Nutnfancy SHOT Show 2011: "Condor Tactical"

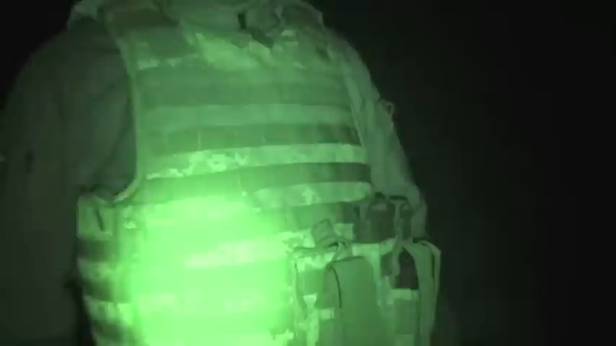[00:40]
That's a condor quick-release Isn't it? Yep, QPC Alright I'm digging it Alright, we'll get some data points